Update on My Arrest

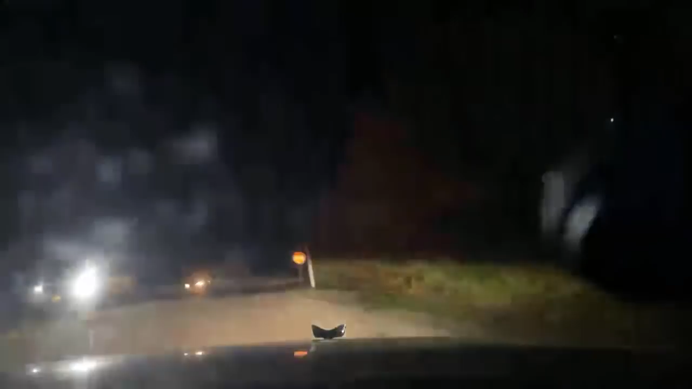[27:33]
that was a manalapan a police officer right there they must be watching
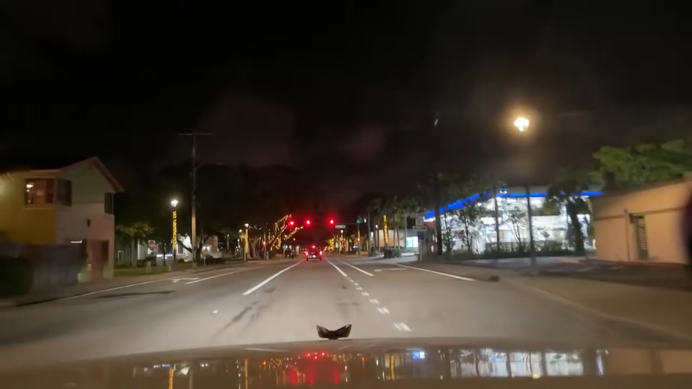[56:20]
that city hall right there to the left or the old city hall one of the two
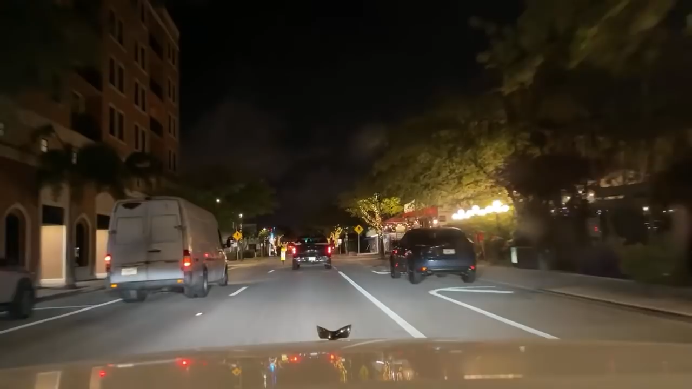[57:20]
the the 70s porn stash he had but he was nice though he respected my right to be on public property and he respected my right to film in public so in a sense he was pretty um pretty good this is the downtown area right here downtown lake worth okay oh no i'm going the wrong way actually that's city hall
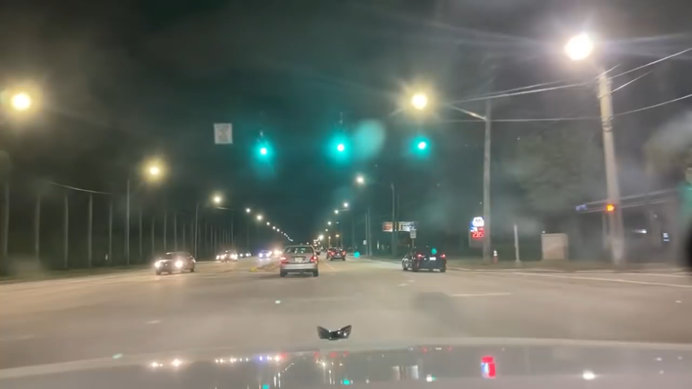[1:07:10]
who knows who knows oh i've seen an integra guys a dc2 integra the two-door one the four-door is the db8 guys don't get it twisted okay you gotta know your acuras over here oh my gosh so